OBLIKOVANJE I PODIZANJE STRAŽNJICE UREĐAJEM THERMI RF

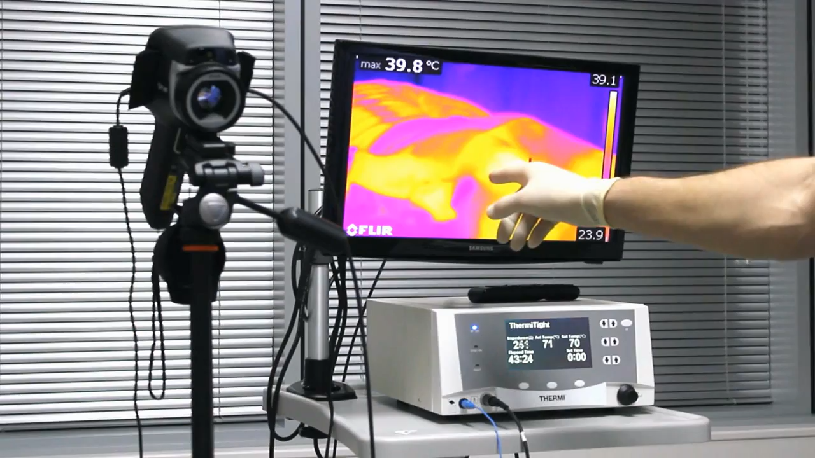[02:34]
On screen: max 39.8°C
oblik v obliku trokuta Koji pokazuje da smo podruštje
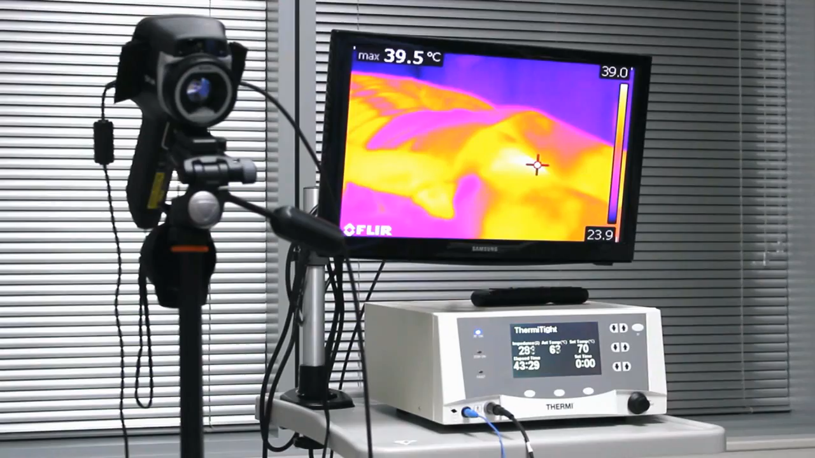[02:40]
On screen: max 39.5°C
ravnomljeno zagrijali Te da smo postigli željeni cilj Putem kontroliranja unutarnje vojnske temperature